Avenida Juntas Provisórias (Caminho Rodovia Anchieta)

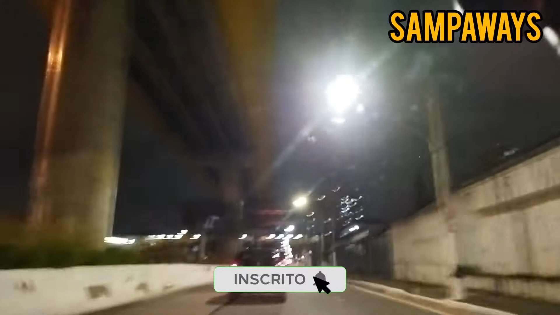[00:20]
aqui na região do Ipiranga, até o acesso da Vinha Chieta, sentido litoral.
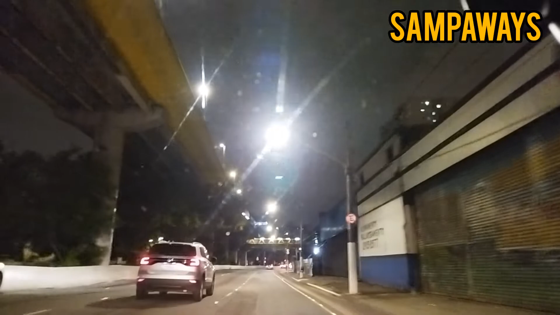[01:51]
Qualidade do asfalto aí razoável, tem algumas ondulações, mas de modo geral, uma via bem sinalizada, bem iluminada. Primeira vez que estou gravando com essa câmera, inclusive em formato noturno, espero que esteja satisfatório. Se vocês estiverem curtindo também, queiram, de repente, mais vídeos noturnos, prometo que vou me esforçar pra fazê-los, né? Então, conto aí com o apoio de vocês e deixem nos comentários pra eu saber que vocês estão curtindo e que eu tô no caminho certo.
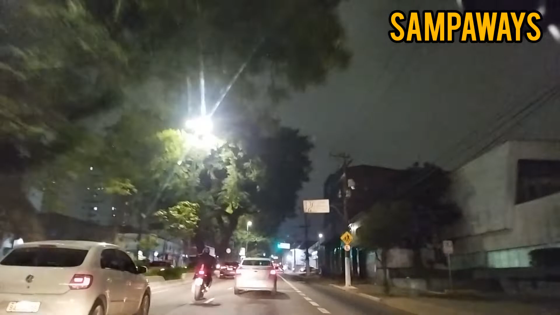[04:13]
Tem padaria. Tem algumas empresas aqui especializadas em, inclusive em colocar gás natural no carro, o famoso GNV.
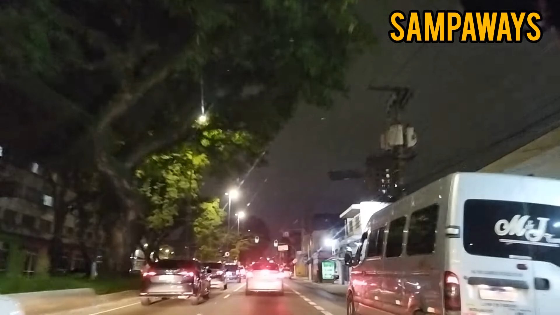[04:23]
Radar semafórico reportado à frente. Tem alguns postos de gasolina. Isso é fundamental. Você depois vai pegar ali o trecho de estrada mesmo, abastecer seu veículo antes de entrar.
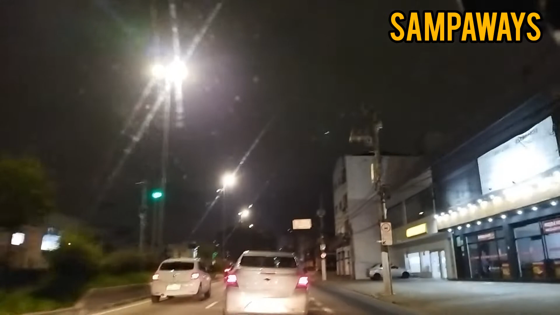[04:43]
Então você tem a oportunidade aqui de fazer isso nesse trecho. Ainda urbano, porém, já da Anchieta.